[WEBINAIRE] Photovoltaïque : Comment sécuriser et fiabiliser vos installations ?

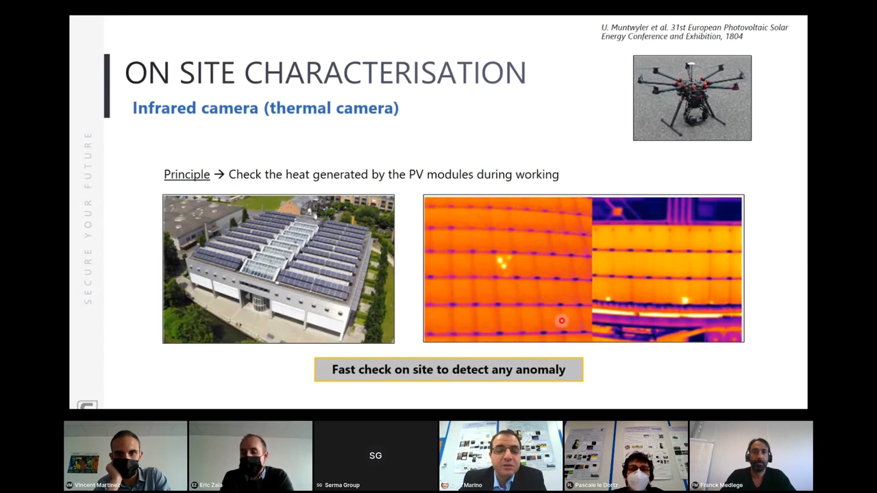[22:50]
Et là, effectivement, comme vous voyez sur les images, on est capable de détecter via ces caméras thermiques des différences de température qui pourraient être un premier signe d'anomalie. Dans le même ordre d'idée, comme l'a dit Franck juste avant,